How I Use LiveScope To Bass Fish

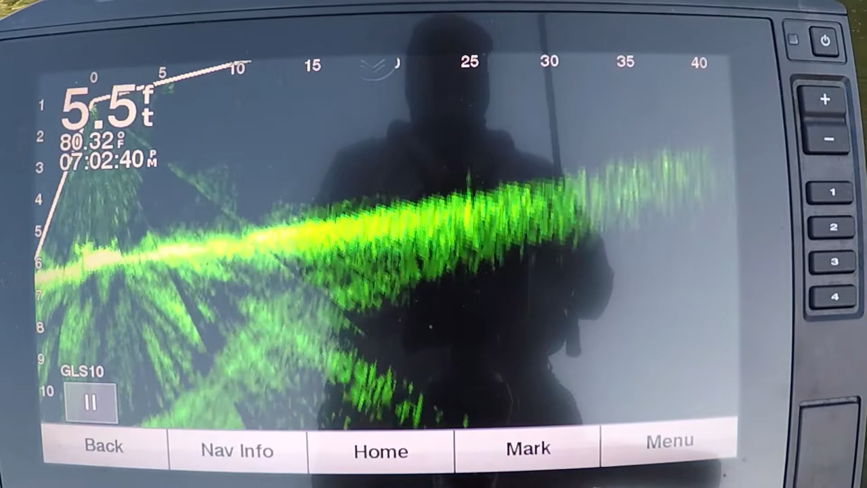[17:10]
On screen: depth 5.5 ft, water 80.32°F
He's probably in a low spot or something like that. See how they're moving? That's what makes it difficult. There's, when I throw there sometimes, time to bait gets there, it's over with.